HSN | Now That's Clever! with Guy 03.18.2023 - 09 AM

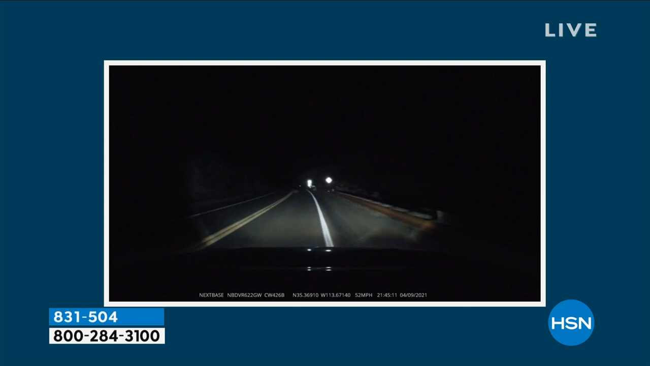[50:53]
Even when you're on a vacation, it's kind of nice to have that. There's, there it is. There's Sedona right there.